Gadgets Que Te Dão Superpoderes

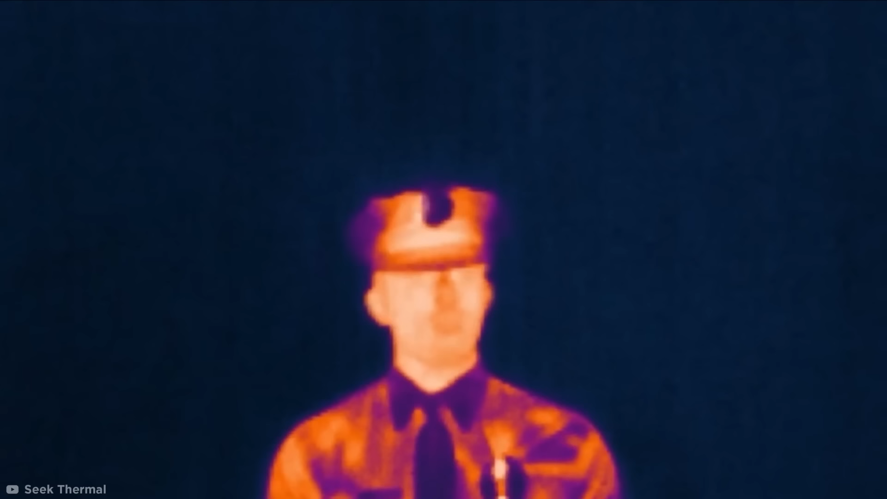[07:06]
Como? Bom, quando a câmera, que contém um sensor térmico,
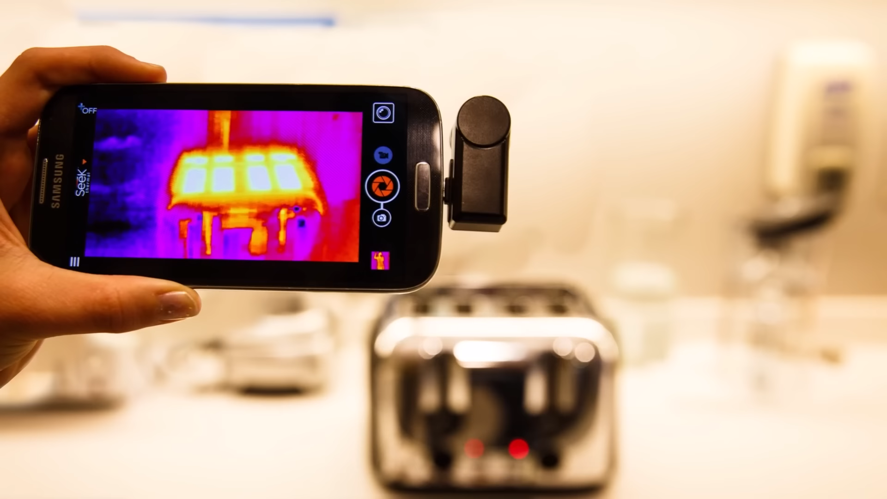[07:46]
e você pode medir temperaturas de menos 40 até 330 graus Celsius.
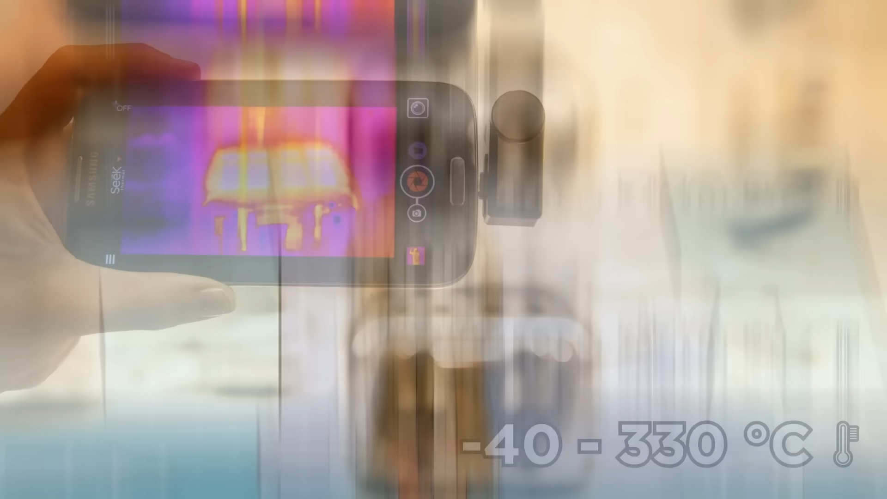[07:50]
Isso é tão frio quanto o Ártico e tão quente quanto uma churrasqueira.
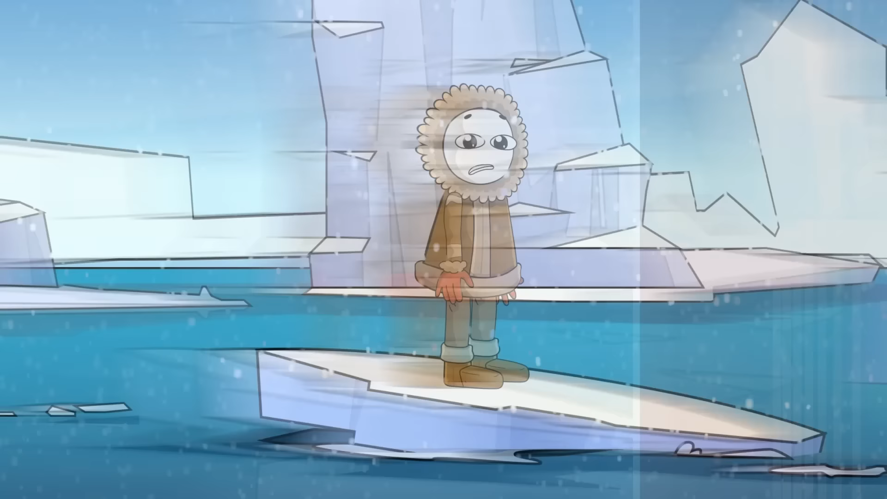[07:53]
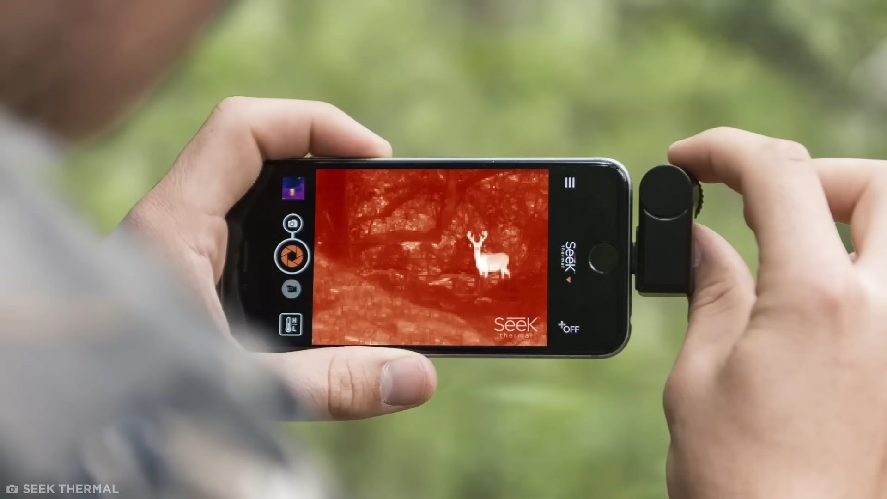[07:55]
Tudo isso a uma distância de aproximadamente 732 metros, mesmo no escuro total.